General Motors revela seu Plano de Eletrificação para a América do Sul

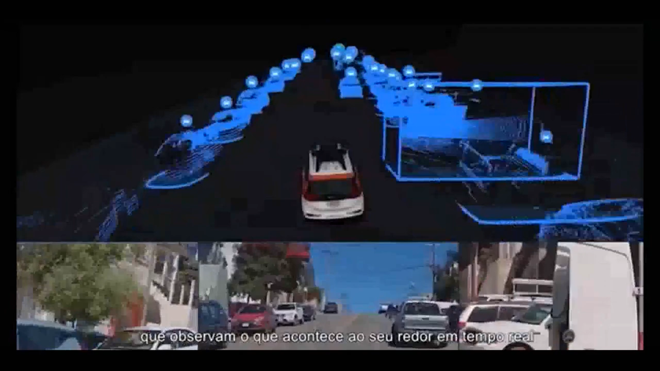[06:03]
eles têm um sistema de radares e sensores que observam o que acontece ao seu redor em tempo real e com 360 graus de visão. Sabe o que eu ouvi dizer que a GM tem uma enorme frota de carros autônomos em teste já rodando pelas ruas?